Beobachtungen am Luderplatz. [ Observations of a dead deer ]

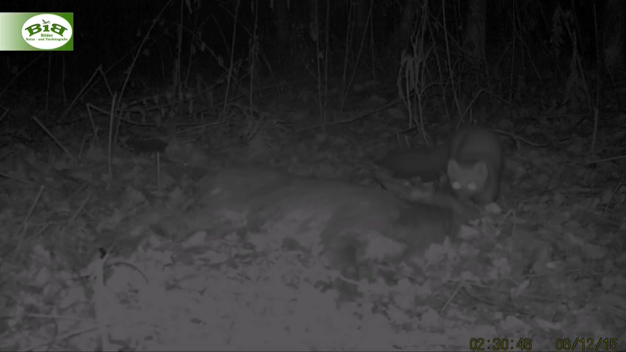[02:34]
In der Nacht erscheint dann vorsichtig ein Marder auf der Bildfläche. Dieser opportunistische Allesfresser freut sich auch über den gedeckten Tisch und entwickelt beim Fressen eine Kraft, die man einem solch kleinen Tier eigentlich gar nicht zutraut.
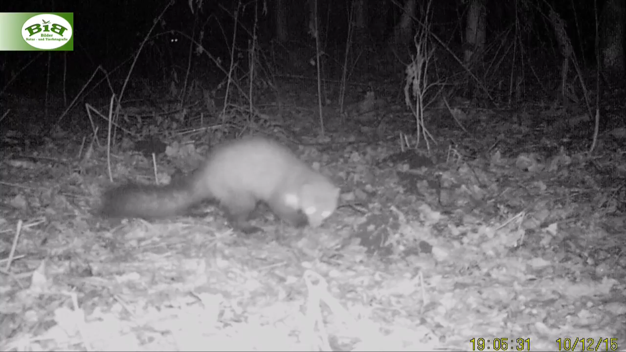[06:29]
Für den Marder, der bei seiner Rückkehr vom Fuchs aus dem Hinterhalt beobachtet wird, bleiben nur noch die Reste übrig. Und auch Reinecke überzeugt sich noch einmal davon, dass er auch ja nichts liegen gelassen hat.
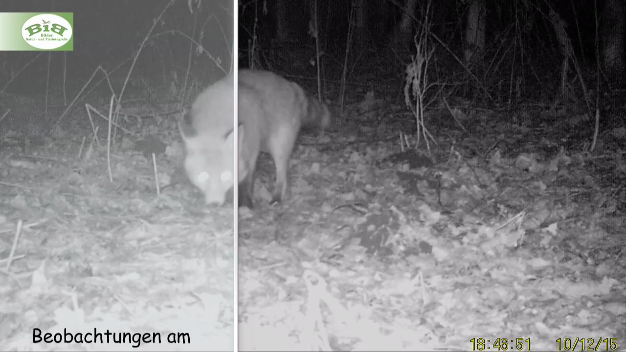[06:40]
Und so hat letztendlich ein sinnlos zu Tode gekommenes Tier doch noch einen sinnvollen Zweck erfüllt.